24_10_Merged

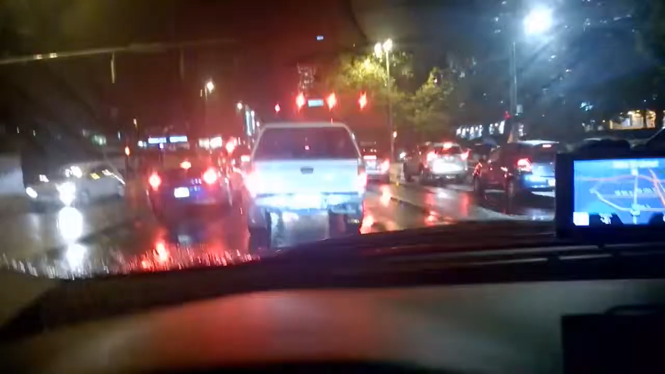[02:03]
Зараз стою на червоному світофорі. Иду забирать Иру з Балвью центру. Такий от дождик иде. Але у Ири є зонтик.